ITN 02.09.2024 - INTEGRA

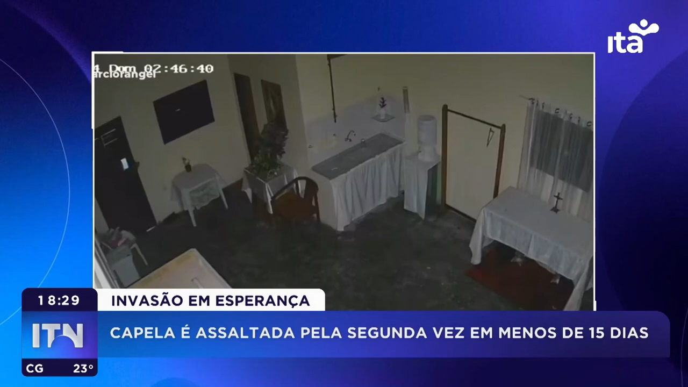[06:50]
Câmeras de segurança registraram tudo. Segundo informações, os homens invadiram a capela, forçando uma porta que fica na lateral do prédio e que dá acesso à sacristia. A dupla ficou no local por cerca de quatro minutos.